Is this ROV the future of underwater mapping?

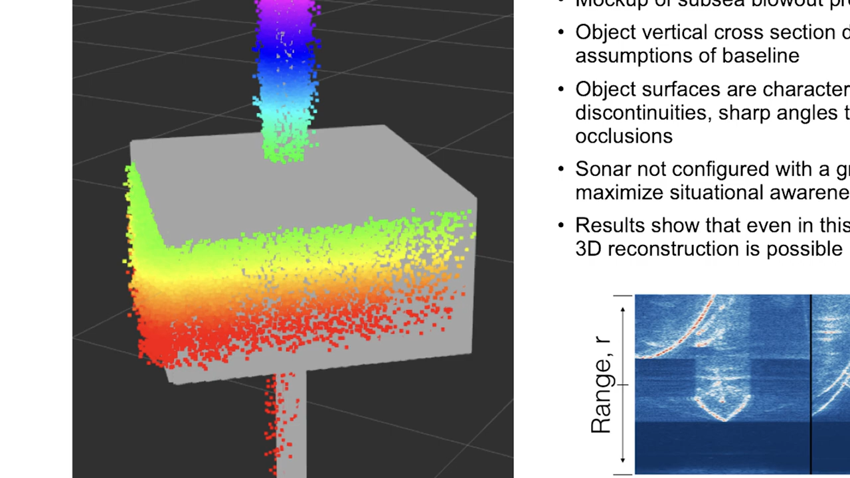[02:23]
and fuse their images together in order to build dense 3D point clouds of underwater objects. We constructed a special object with a unique 3D geometry that would really allow us to test all the different aspects of this framework's performance.
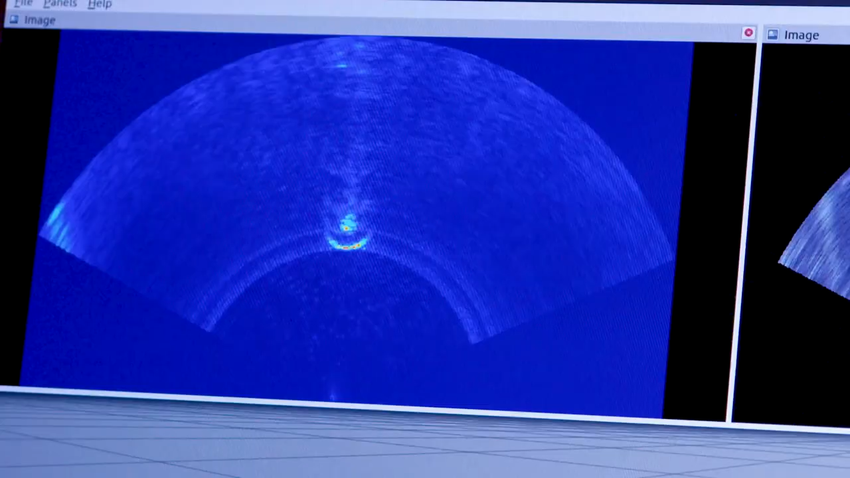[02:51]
One of them comes from a horizontally oriented sonar with one planar slice of the environment and the other from a vertically oriented sonar with the other planar slice.
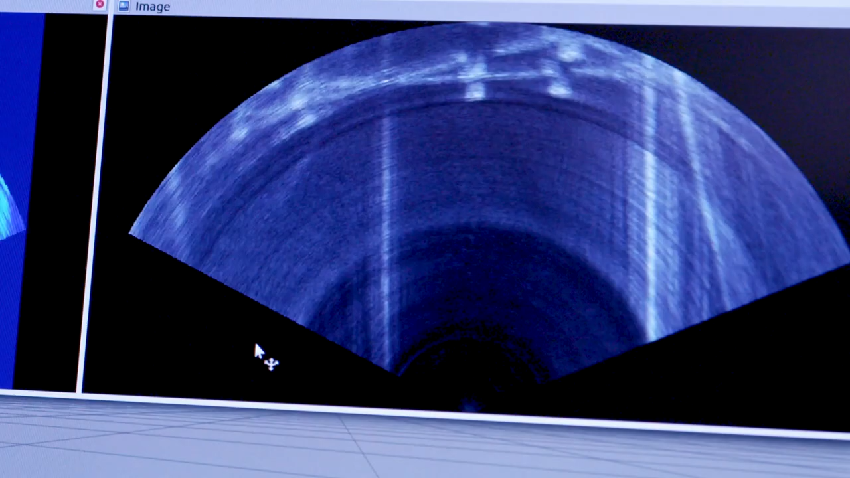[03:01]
And the observations from those two different slices are then fused together and what you were seeing beneath that was the real-time 3D reconstructed point cloud of the object we placed in the tank.
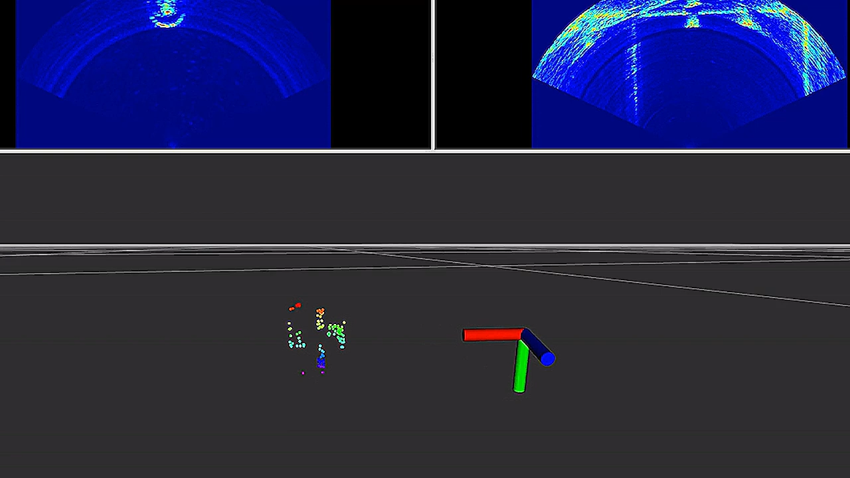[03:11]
And you were seeing a real-time six degree of freedom estimate of the exact state of the robot while it was driving around that structure.